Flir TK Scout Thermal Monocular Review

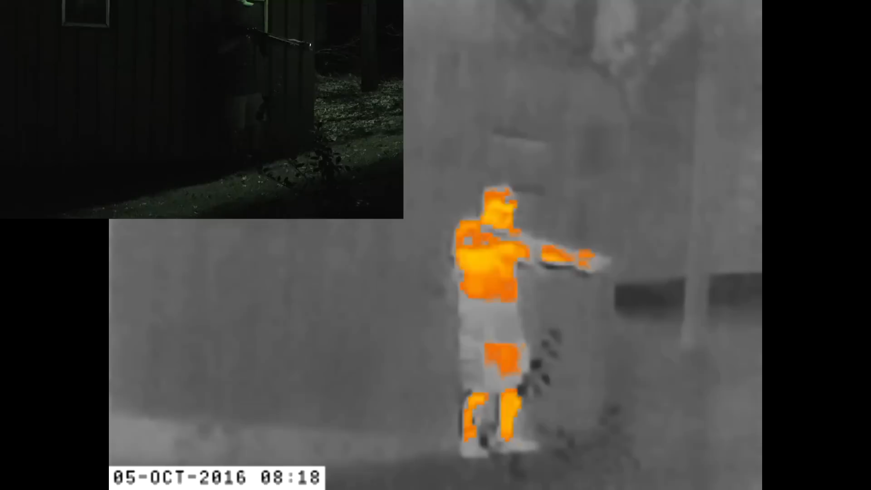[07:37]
But then again, it's very dim. And then I come around.
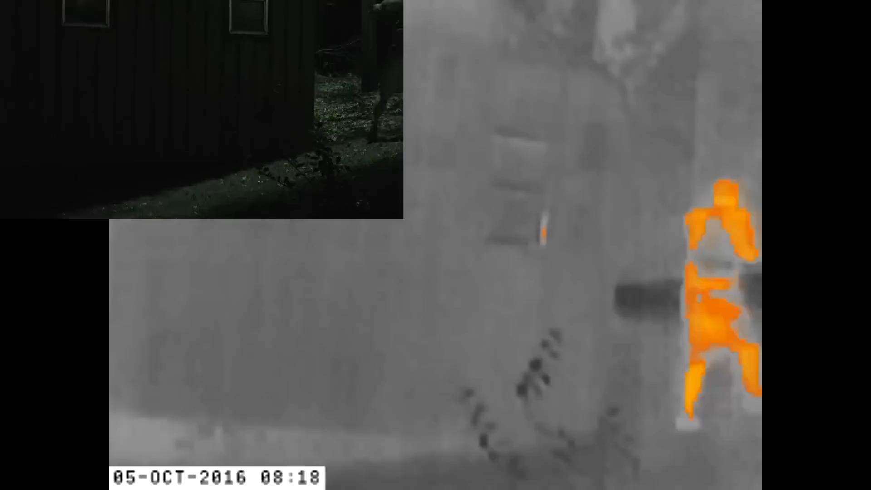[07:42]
Okay, here I'm in this corner. This is something that I really thought was fascinating.
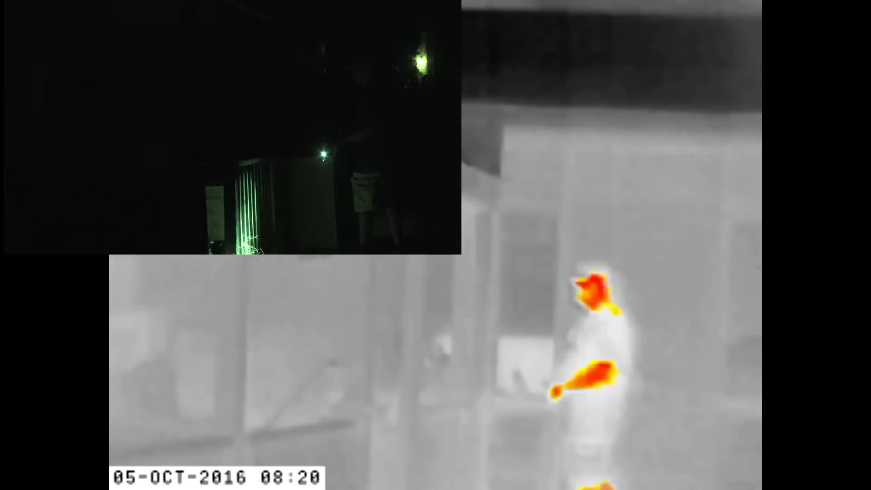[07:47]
Standing in the corner, the lights off, you cannot see anything.
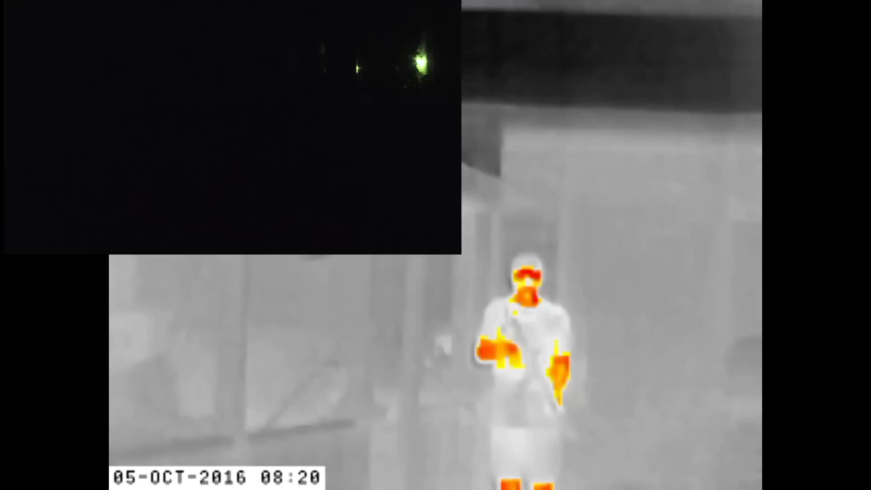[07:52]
It is pitch black, but yet you can pick up the image as I'm standing and walking toward the camera. And I mean, really, it brings out the advantage. You can definitely see the advantage right here.
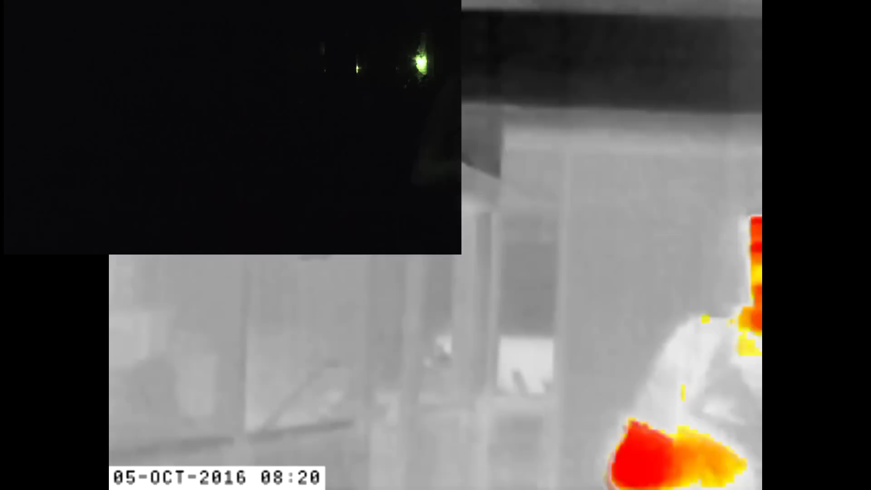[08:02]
And then I look like a zombie. Boo.
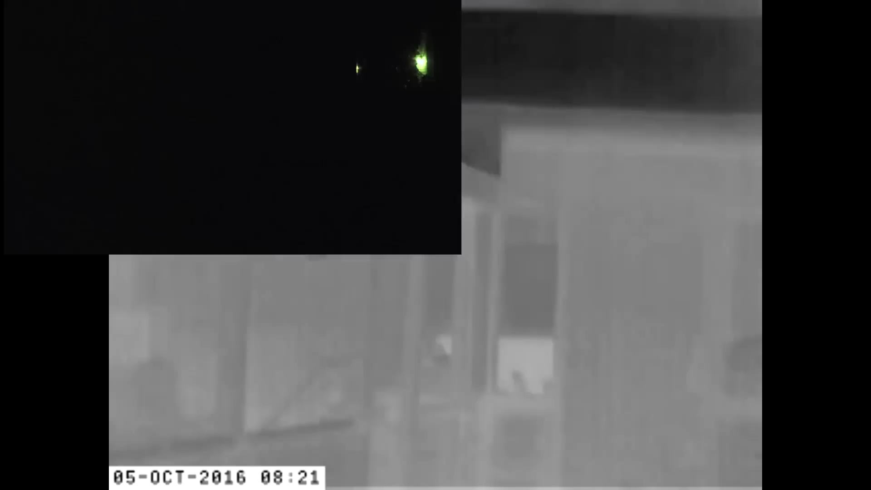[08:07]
Here I'm coming up beside a building. I got the light on for a reference.
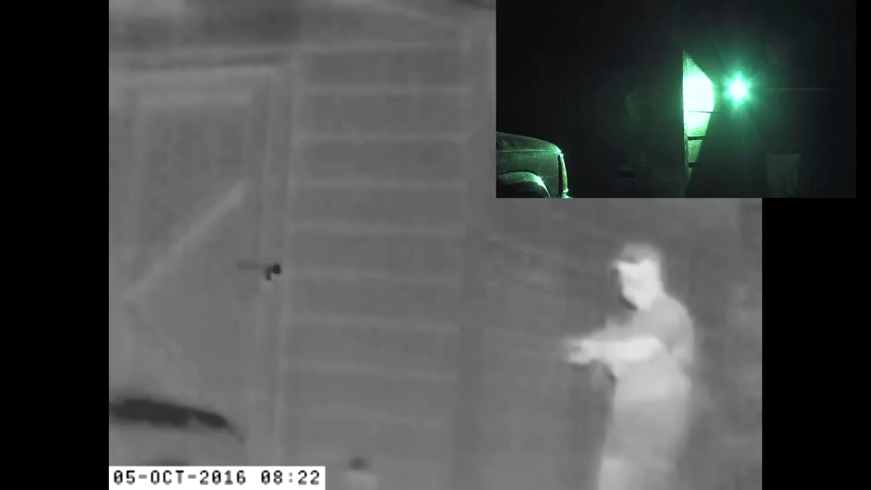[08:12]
And then once I turn that light off, you can't see anything. I mean, it is completely blind. This is in the lowest insta-orange or the insta-setting, which does not really allow for much orange until I get a little bit closer. And then here you see it. It brings it in. It's picking up my heat signature.
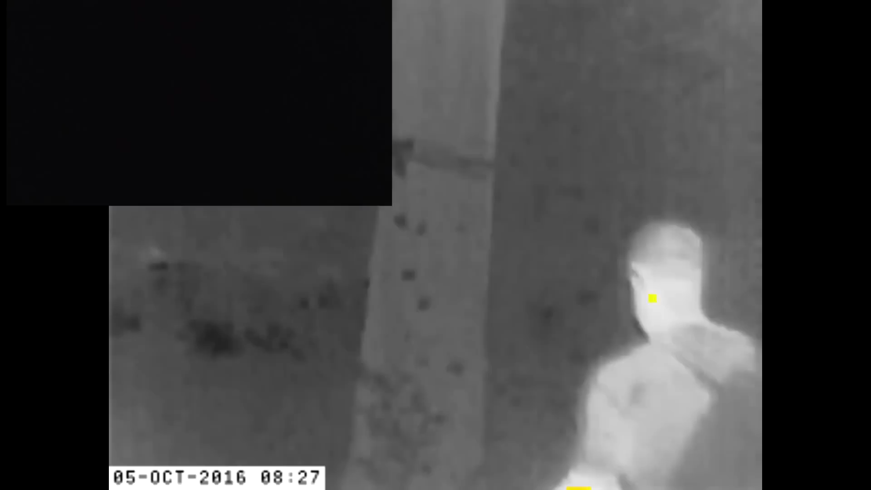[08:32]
Here down in these woods, I kneel down behind a tree. I'm going to turn the light on so you can just get a reference of where I am. But yet, the only reason you see me is because of the light. And then here, it's just pitch black. Now I'm going to take just my flashlight in my pocket and bring it out and put it over my head.
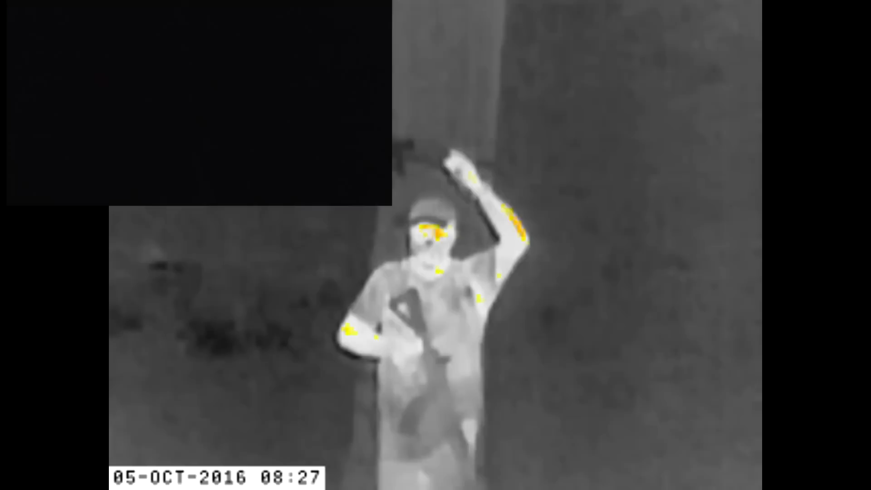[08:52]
And that's going to shine. See, there is nothing you can see before that. Just in case you're wondering, the rifle I'm holding is one of the CMMG Mutants. And a great little rifle.
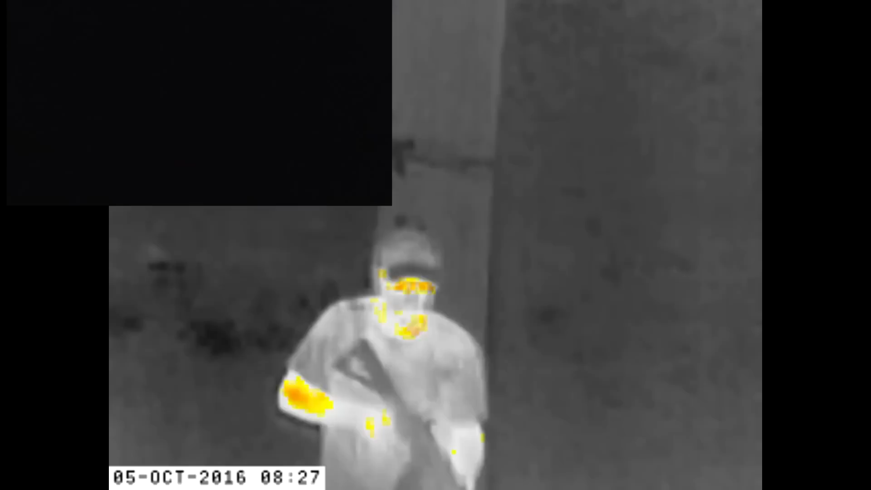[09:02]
Now these can be used during the day. And as you can see in the top right, you can't even see me really that well as I'm moving.
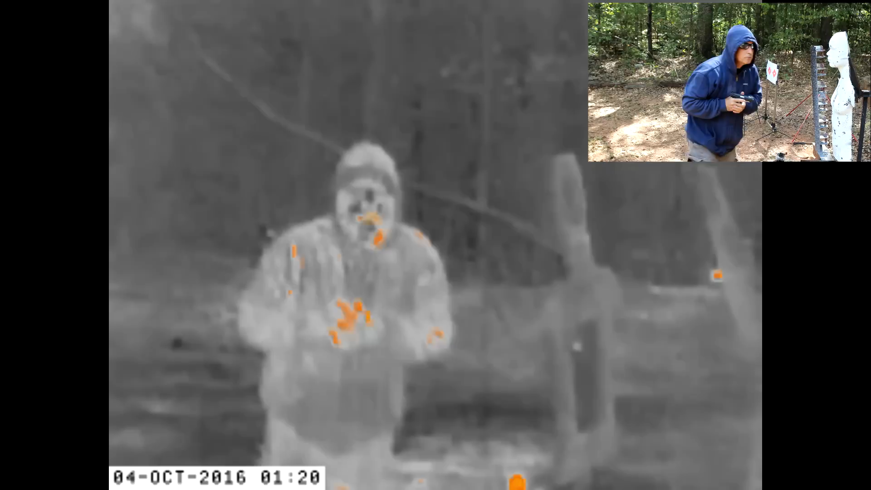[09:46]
Now this is showing about 100 yards. I'm walking.
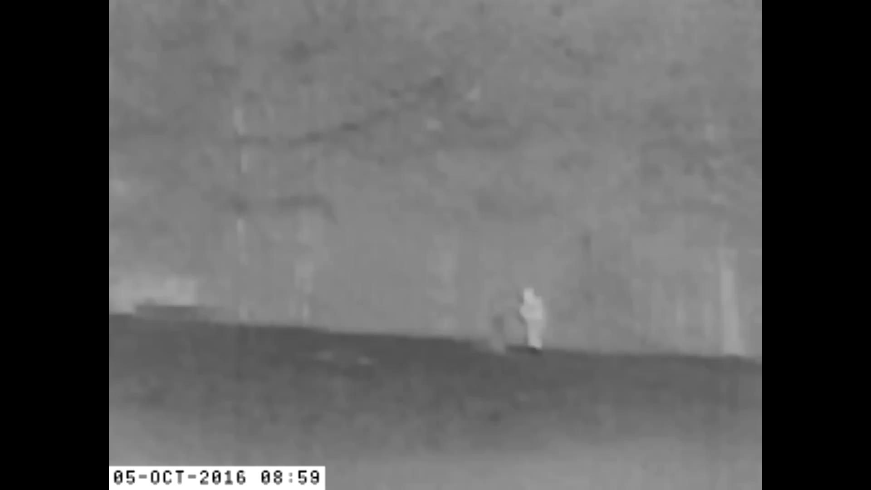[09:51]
It is in the Insta Alert, but there's no color showing up at that place. But you just pick it up here and there. You can pick up my face now.
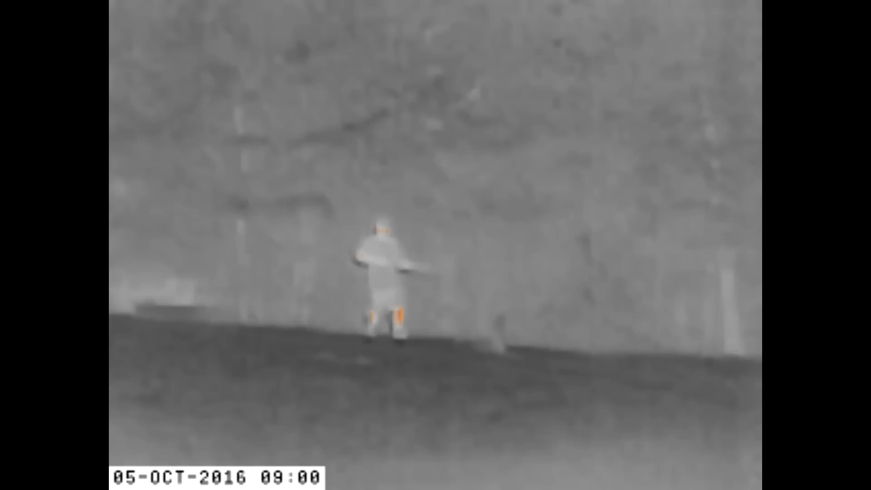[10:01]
As I'm coming toward the camera, definitely there's a lot more going on with the color.
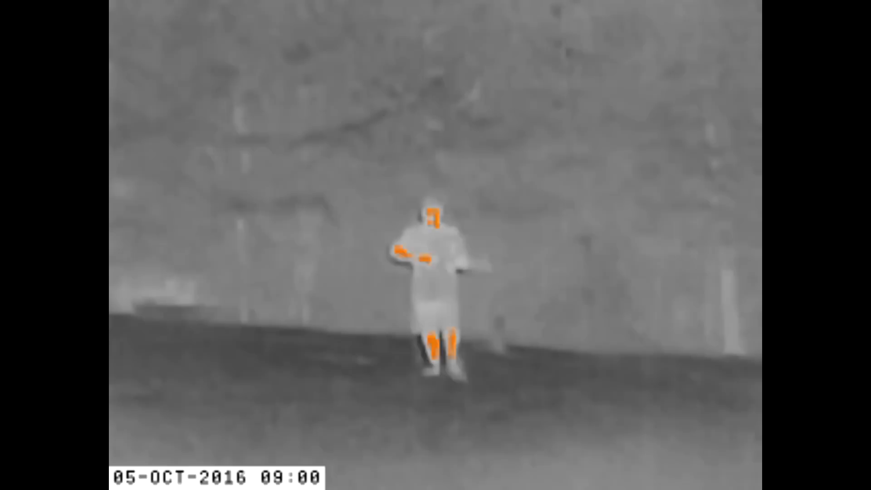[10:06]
And this is the lowest color setting. So you up it and you get more color.
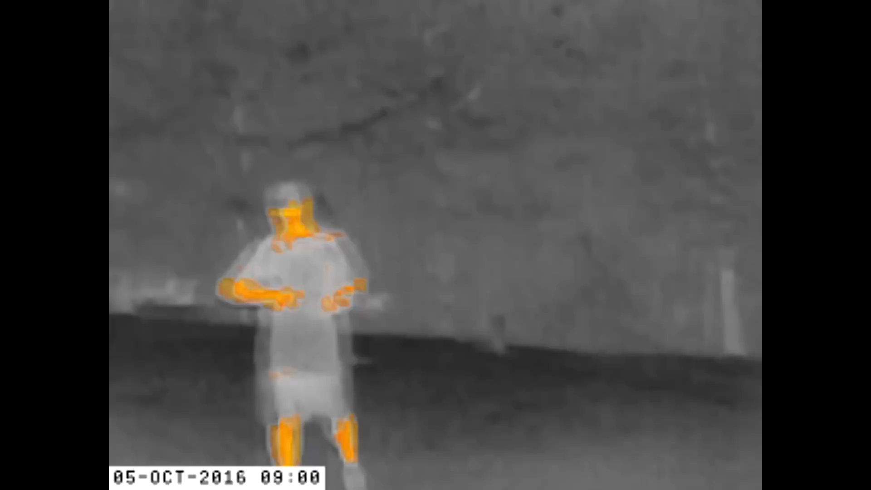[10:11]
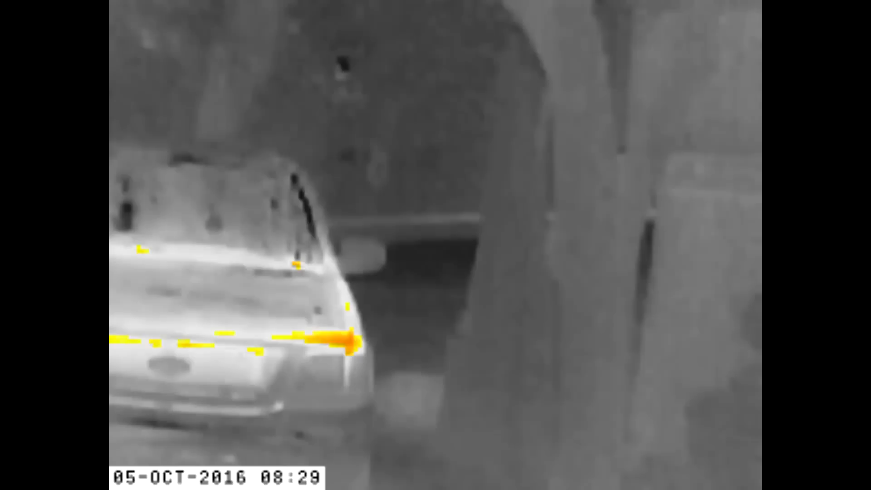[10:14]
Here, this is just showing around my truck. Somebody's messing around in your driveway, looking through your truck.
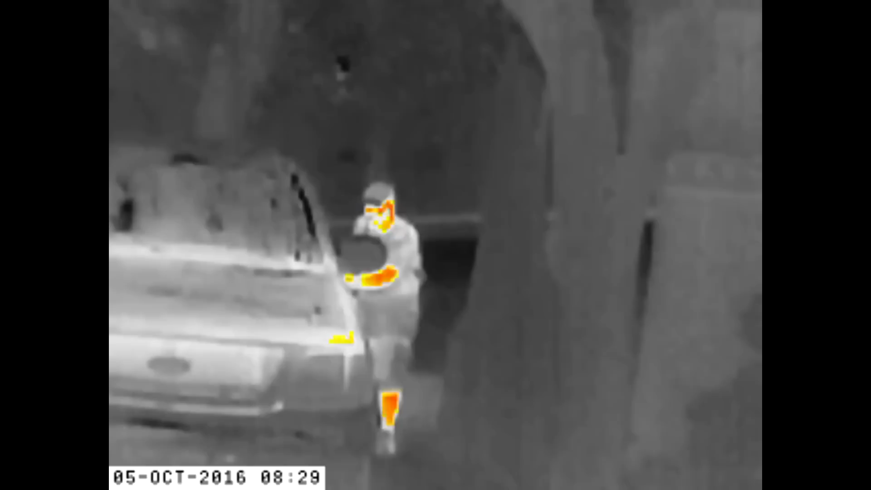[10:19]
This is what you'll see. This is about 20 yards out.
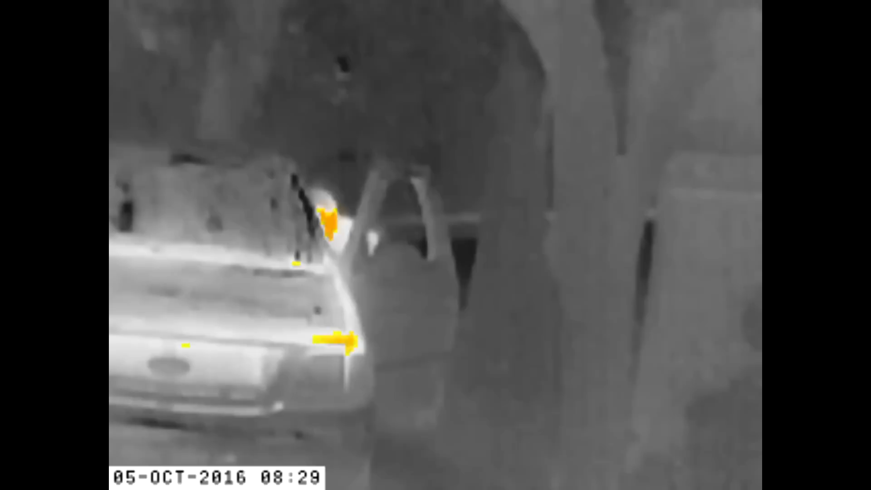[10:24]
So of course, with the bright color, it's definitely showing up well.
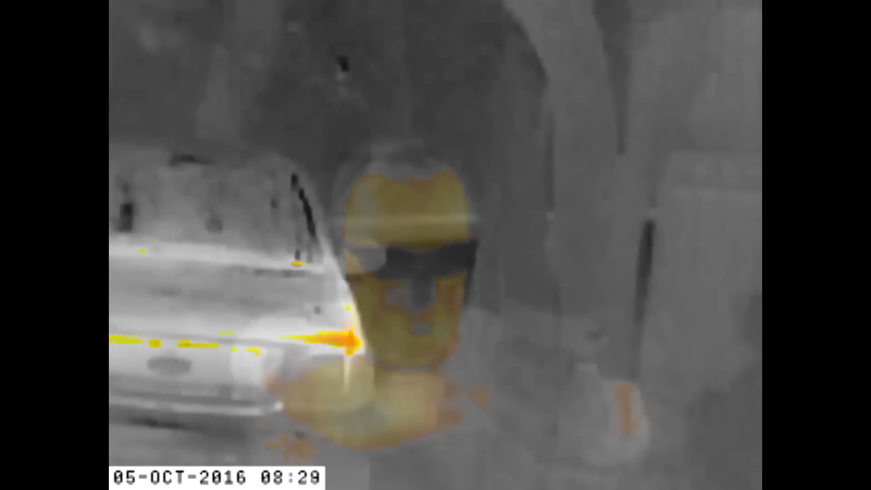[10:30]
Here's a little shooting sequence, just to show you how the gun reacts.
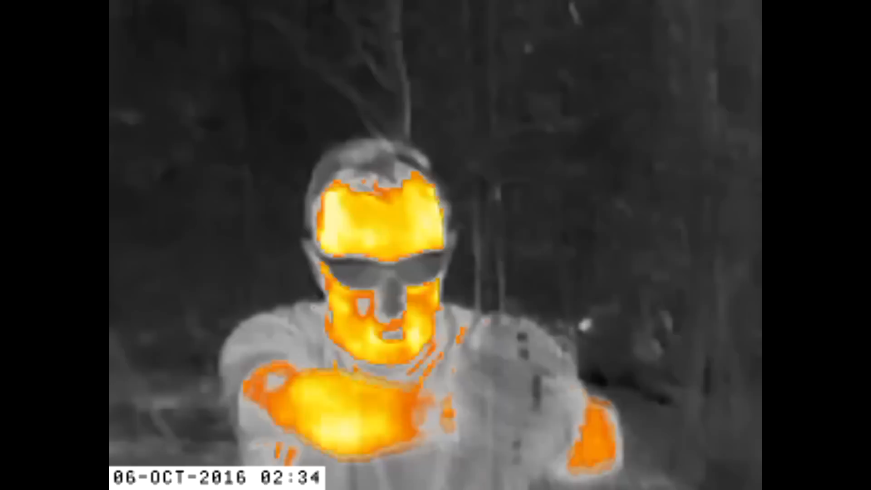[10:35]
Once it gets hot, then the barrel gets hot. And you can see it firing. It's pretty fascinating.
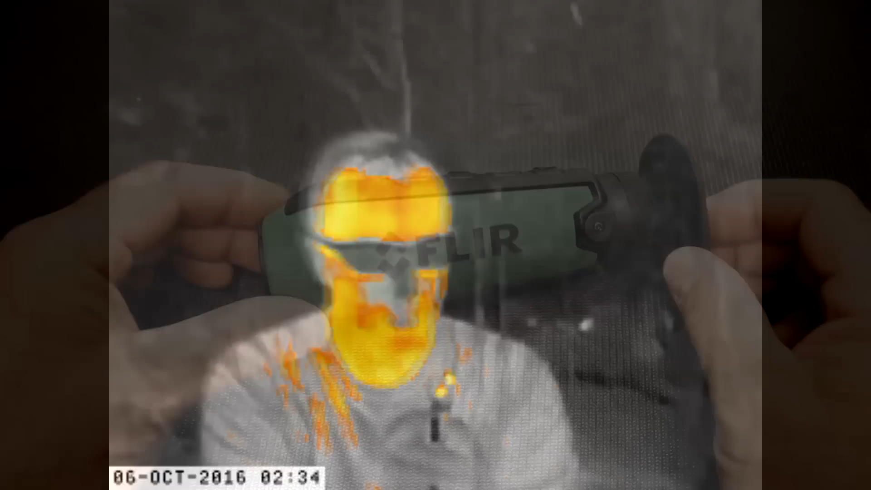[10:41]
It's six inches long by two inches in diameter.